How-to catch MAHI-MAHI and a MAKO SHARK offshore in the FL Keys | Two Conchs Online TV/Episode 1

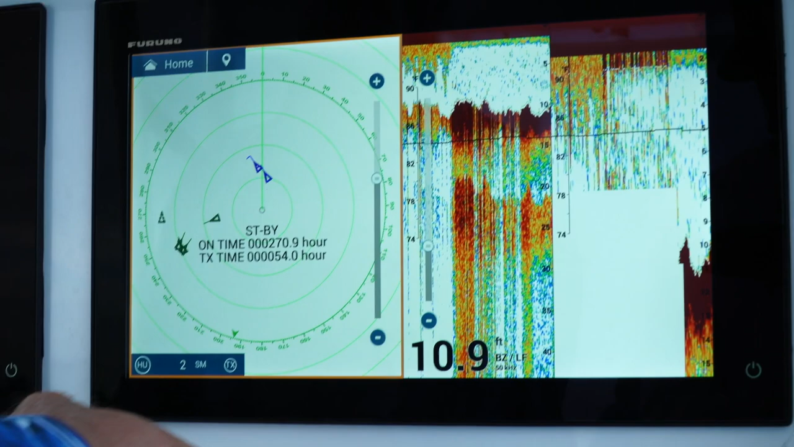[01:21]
bird mode yeah yeah you got bird mode on there and you know I find a lot of times
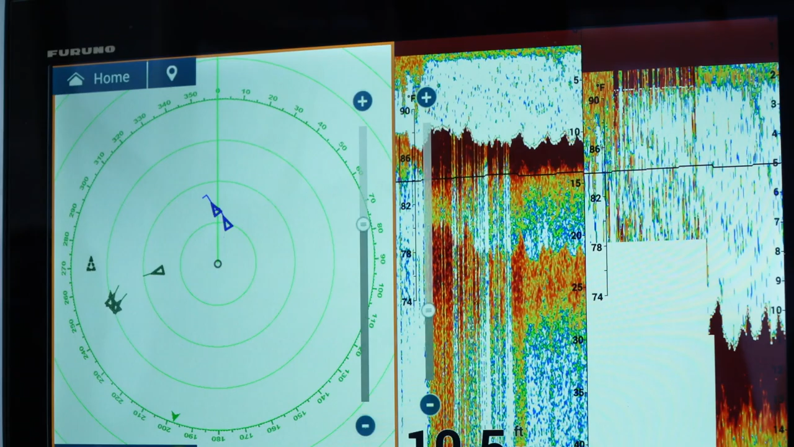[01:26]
you know just just right out of the box the auto setting standard
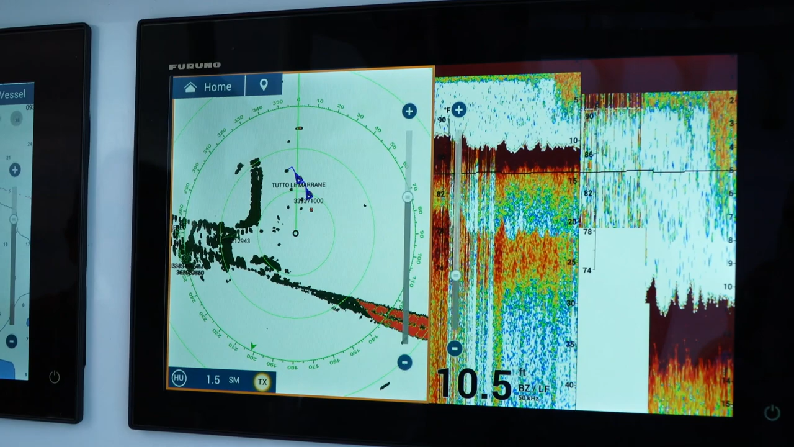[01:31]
is is is great but today we're gonna show